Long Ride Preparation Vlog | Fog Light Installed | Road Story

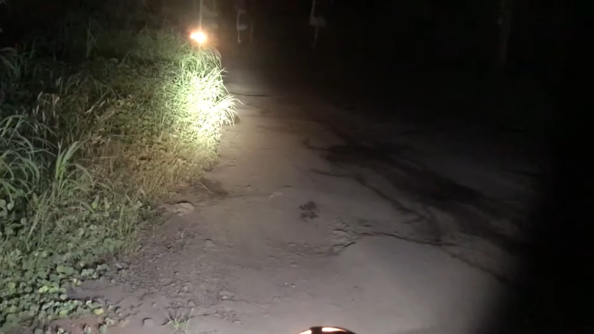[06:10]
यह अपना हेडलाइट है नॉर्मल हेडलेट यह जो है इदर इसा दिख रहा है और मुझ सही है यह इसके बने पीगर जो है किदर इंदर है